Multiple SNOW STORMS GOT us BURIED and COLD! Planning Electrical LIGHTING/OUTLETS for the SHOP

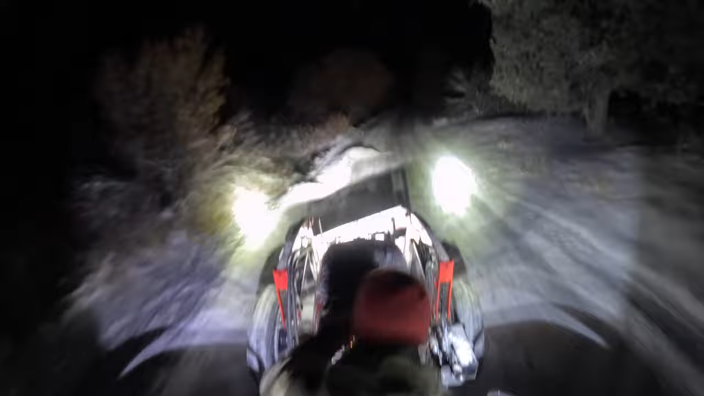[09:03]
As I come up the hill, the tractor started to chug chug and I realized I was almost out of fuel. So I backed out of the pile, put into high range and hit the road. I'm about a mile and a half from home and I certainly didn't want to run out of fuel and have to huff it back all that way in the dark and cold. You can see as I come up some of these hills, it chugs a few more times and then I finally get it there and realize if I turn around and back this thing home, I'm going to make it.
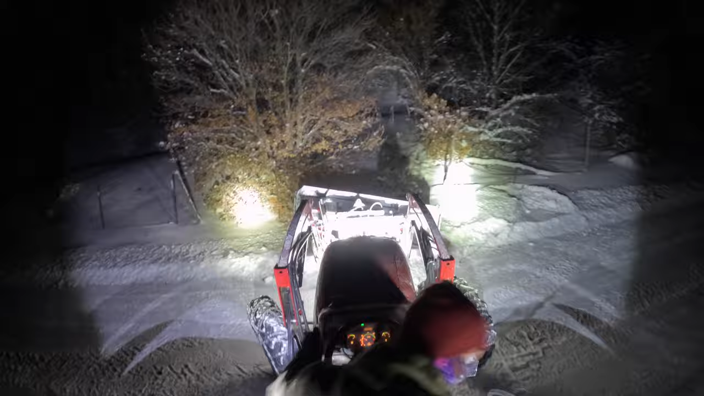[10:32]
Once you start losing road with snow, you don't gain it back unless you start digging hard. That bit of light in the distance that kind of looks like a pair of headlights in the fog and faded is actually the moon shining through the little bit of cloud and fog as it's just coming up over the top of the mountains.